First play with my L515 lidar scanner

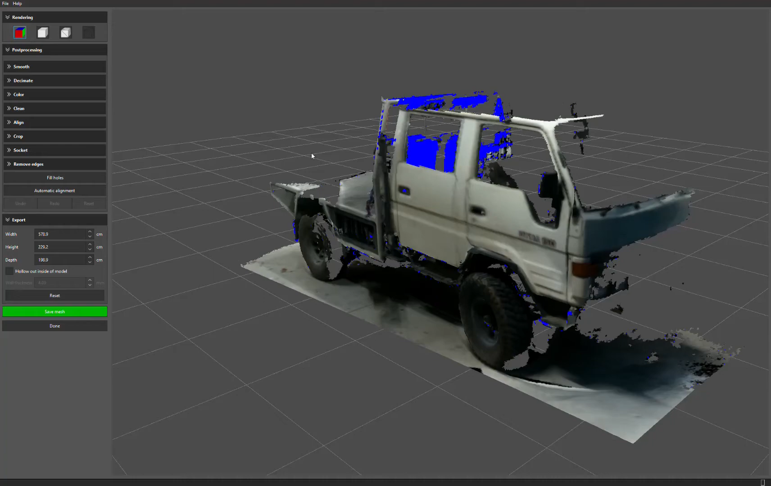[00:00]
So I bought myself a Realsense L515 LiDAR camera
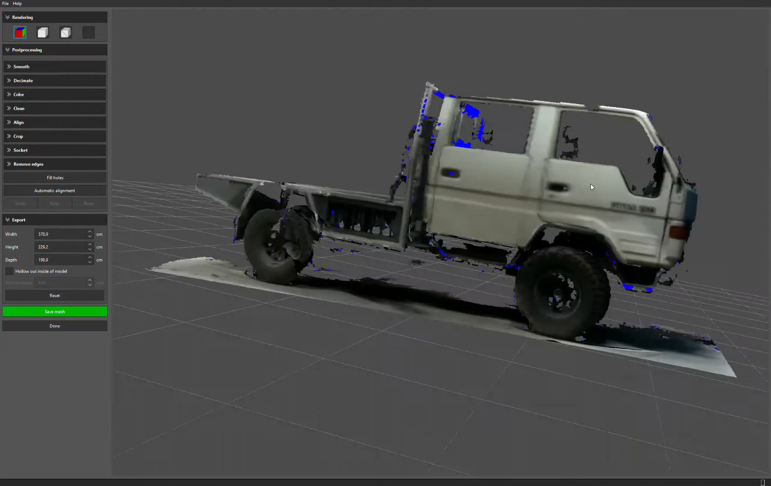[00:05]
I'm using Wreckfusion here to scan my truck
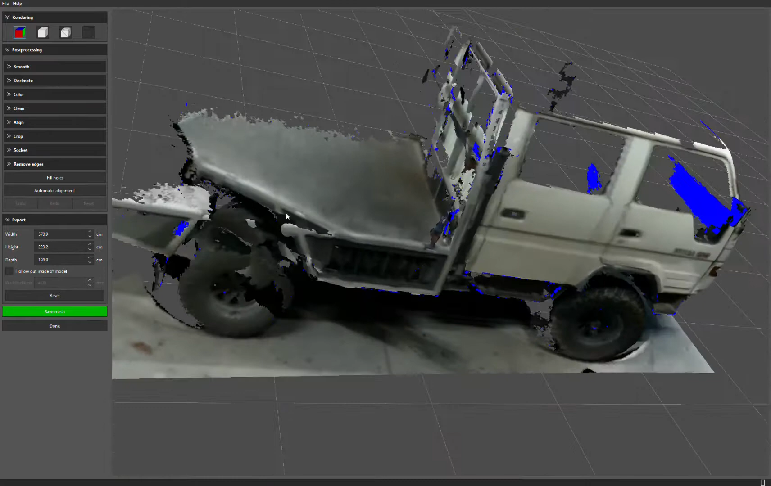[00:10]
I went okay, you can see a bit ugly in the rear wheel there but it was a bit funny,
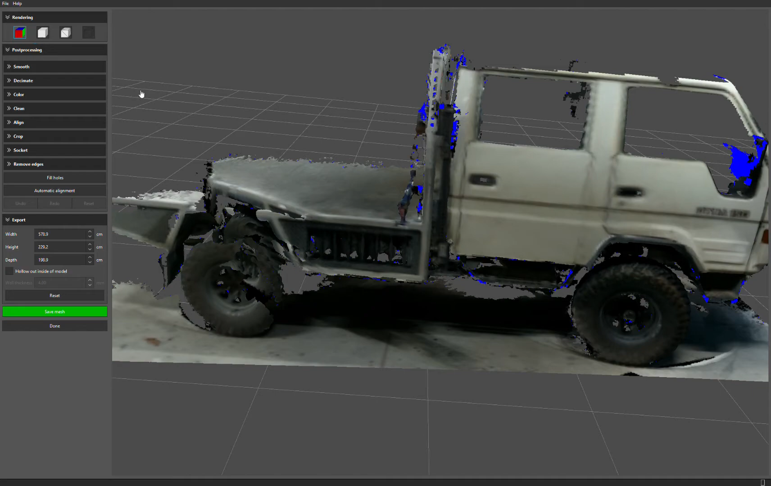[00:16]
I had to wait until the light was sort of quite dim
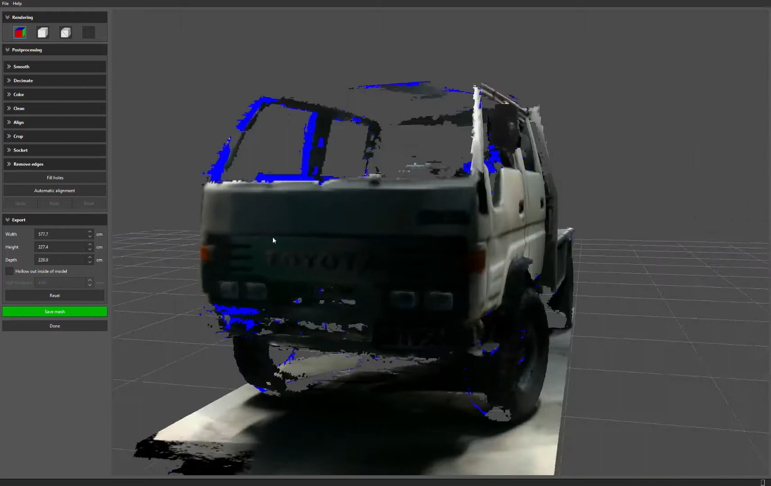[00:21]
and in fact this is done with it dark outside and just under the lights in my shed
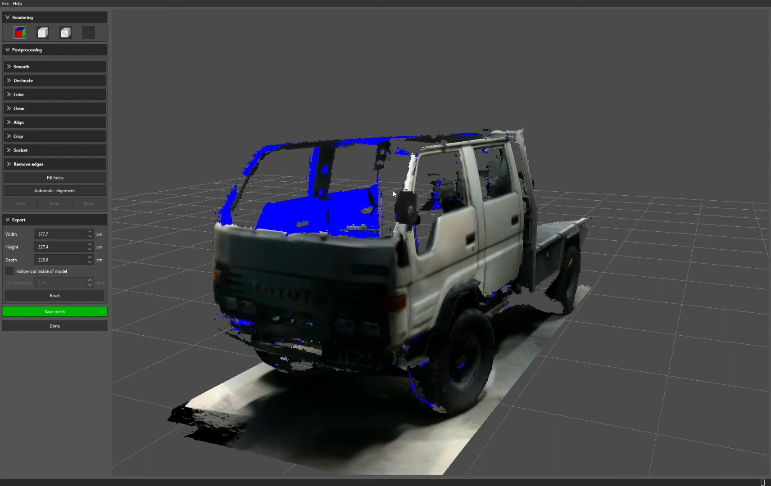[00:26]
I took three or four scans just trying
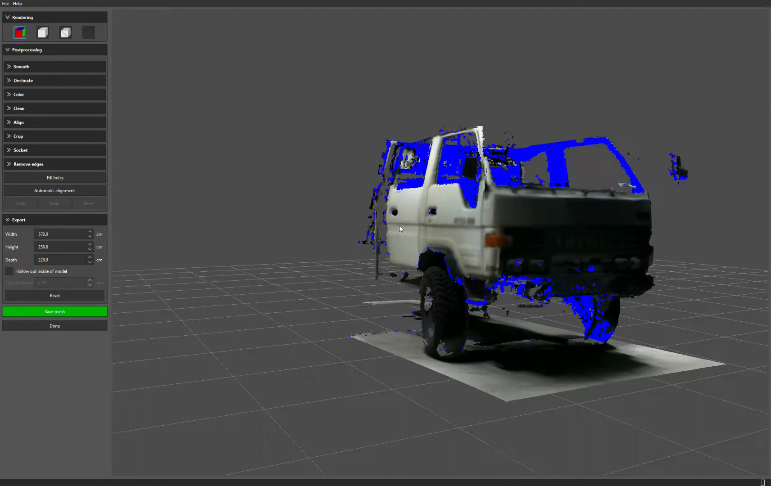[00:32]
to get as much as I could but you know I couldn't get all the way around without the whole thing turning a bit dull
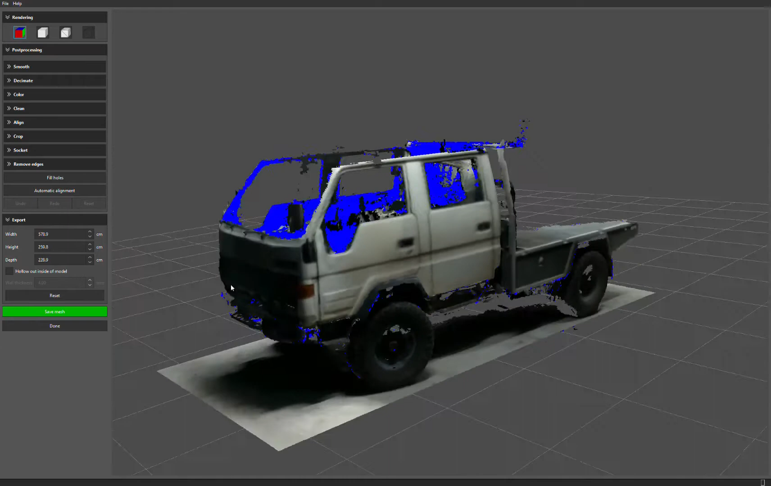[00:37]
but still that's looking promising
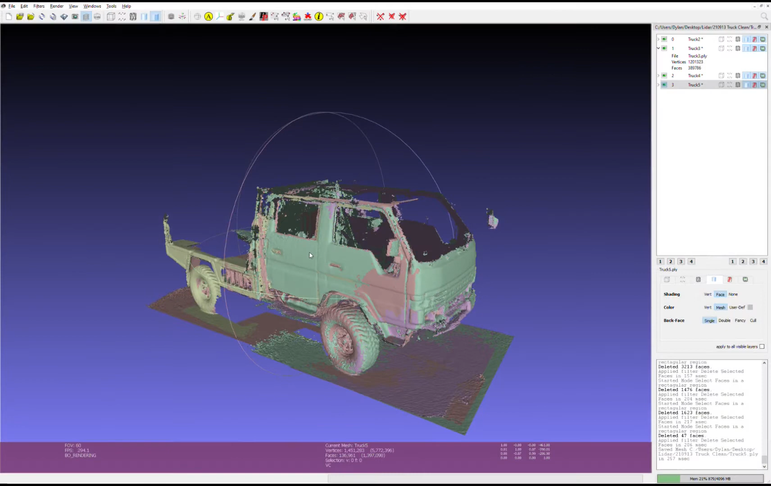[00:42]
I then dragged all the scans into MeshLab and just aligned them all just to see if I could get something that looks a little bit sensible
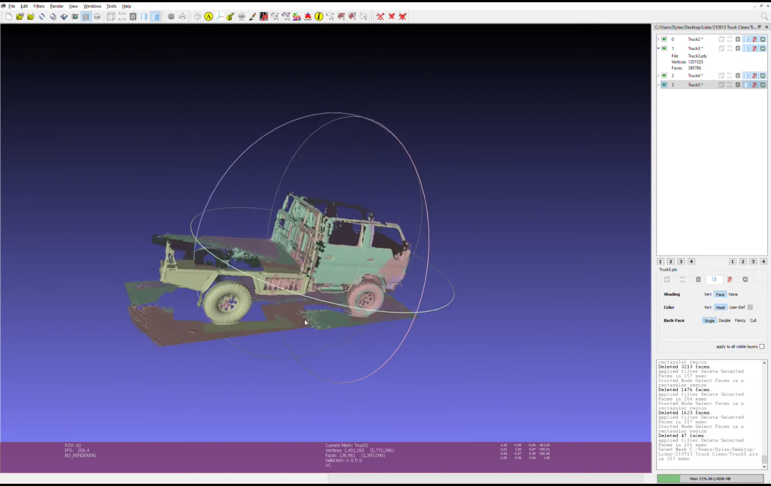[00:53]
This is looking pretty promising actually so I think in the weekend I'll give this another go
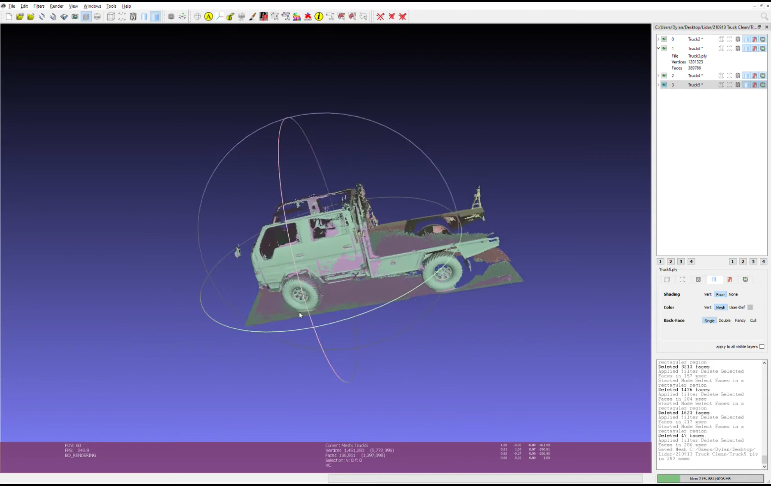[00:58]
just try and get a little bit more sexy we'll see how that goes I'm sorry, guys ...